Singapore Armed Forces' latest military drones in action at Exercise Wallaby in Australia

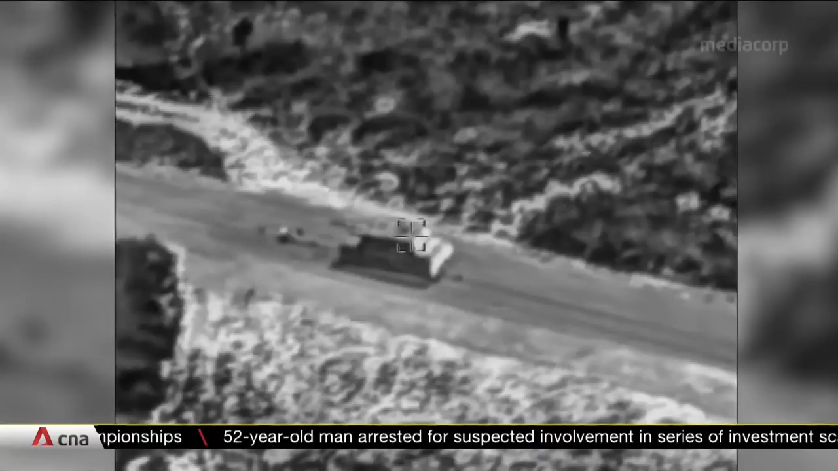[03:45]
That tracking data means targets are better identified. We are then able to utilize various capabilities such as
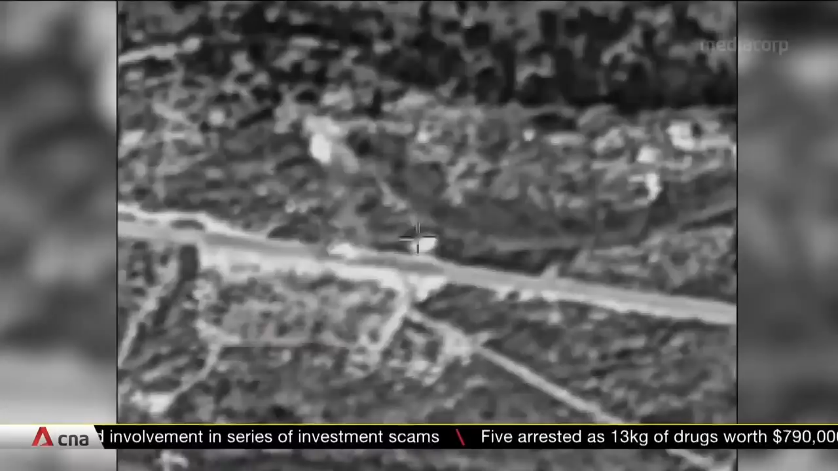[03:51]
auto-target detection for quick and efficient target detection,
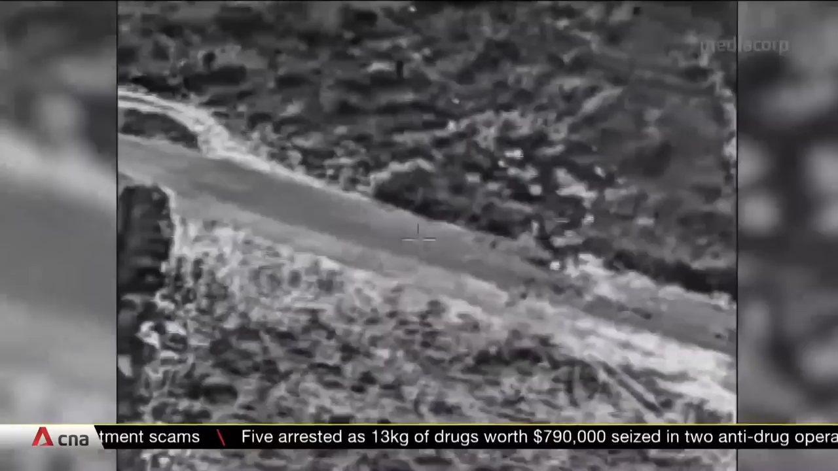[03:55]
classification and recognition, as well as allow us to foresee and predict possible movements of the enemy as well as potential targets.